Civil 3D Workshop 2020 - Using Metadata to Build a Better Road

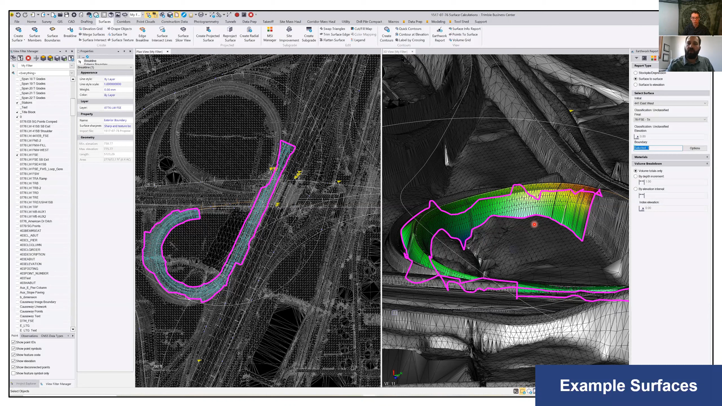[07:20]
If we can easily use this boundary and these two surfaces to verify the earthwork for that section in the miscellaneous quantity table as well. So it does help us confirm that the quantities are on pace.